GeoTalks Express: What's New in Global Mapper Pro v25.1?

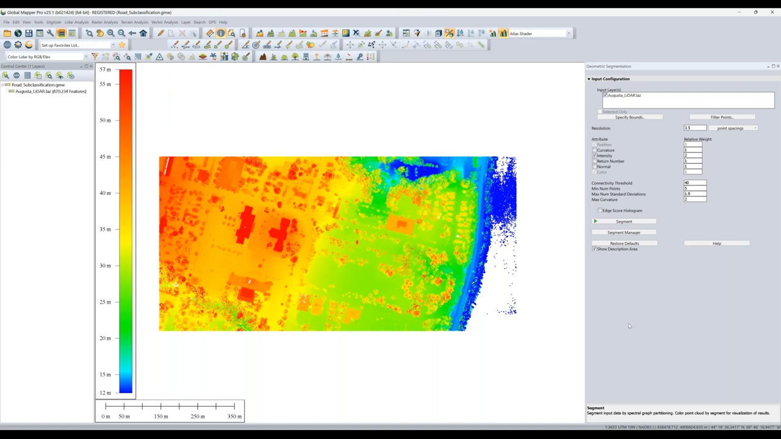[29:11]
So you could do this type of machine learning on your ground classification, which I did, your buildings, etc, etc. When we rerun this, we can segment specifically for what I think roads look like. I did that earlier so we don't have to wait, but let's go ahead and take a look at this colorful output. So now we're seeing all the unique segments.